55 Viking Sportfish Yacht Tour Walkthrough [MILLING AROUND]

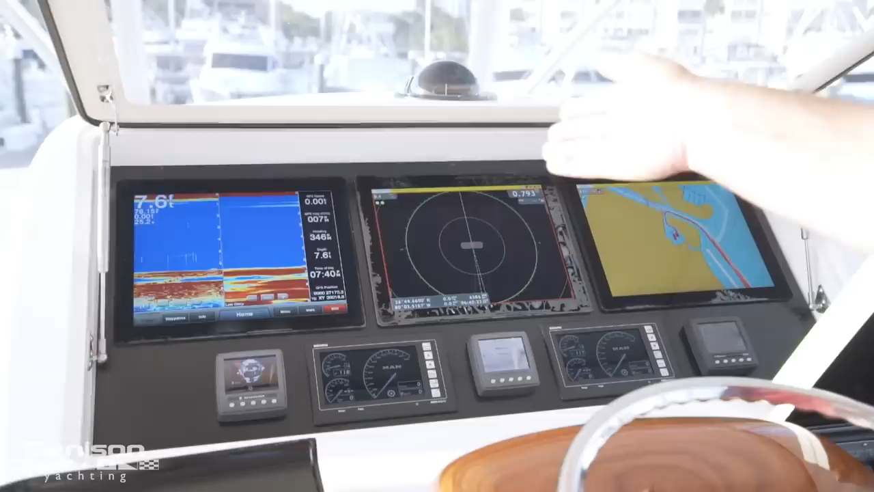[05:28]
Here on the helm with a milling around, we have three black box VEI screens, which are controlled by the Garmin black box unit, as well as the Furuno NavNet 3D unit.